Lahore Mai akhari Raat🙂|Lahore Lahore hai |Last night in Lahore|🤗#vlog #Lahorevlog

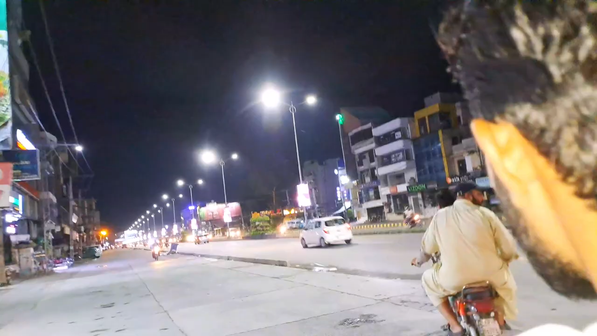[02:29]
روڈ آج بلکل سوڑا سراش کام ہے کیونکہ آج بارچ ہوئی ہے اس پر جاتے ہیں ہم تو settlement